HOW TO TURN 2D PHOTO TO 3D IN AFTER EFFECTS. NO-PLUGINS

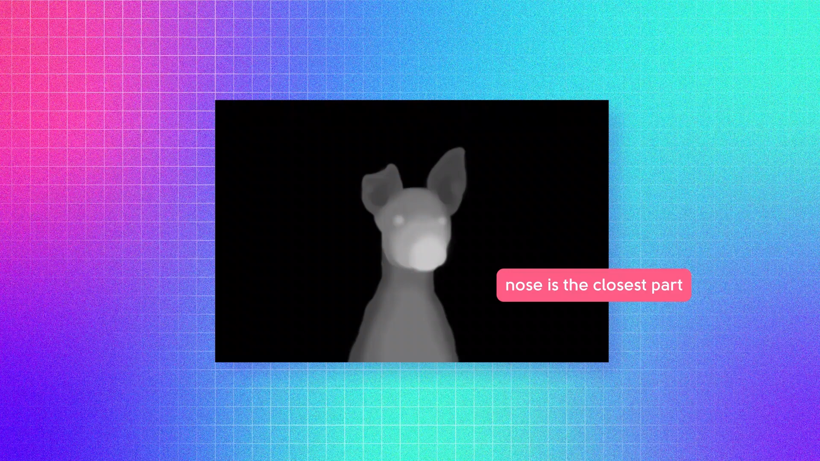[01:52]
And that's why this part I made very bright, as you can see. And then don't forget about parts that are further from the camera and make them darker.